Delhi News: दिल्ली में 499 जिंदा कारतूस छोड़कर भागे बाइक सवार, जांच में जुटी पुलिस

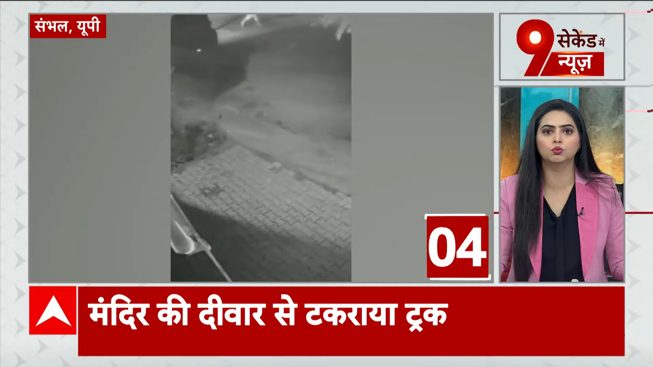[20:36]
संभल बेकाबू ट्रक मंदर की दिवार से चक्राया स्पीड ज्यादा होने की वज़ा से हाथसा हुआ मंदर की रेलिंग और चबूतरार फूटा मौके पर मौझूद लोगों ने भाग कर अपनी जाने पचा